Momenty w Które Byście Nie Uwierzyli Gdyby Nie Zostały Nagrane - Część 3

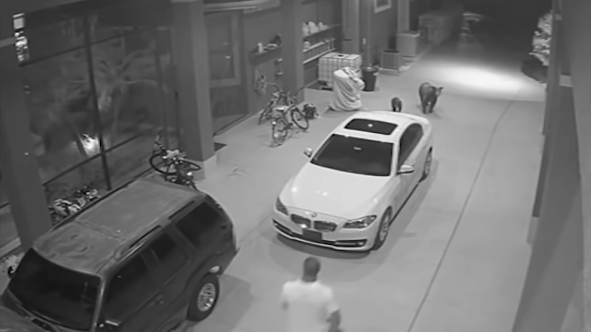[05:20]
Gdy tylko zobaczył nieproszonych gości natychmiast się wystraszył i uciekł. Na szczęście niedźwiadki go nie goniły, tylko również spłoszone pobiegły w przeciwnym kierunku.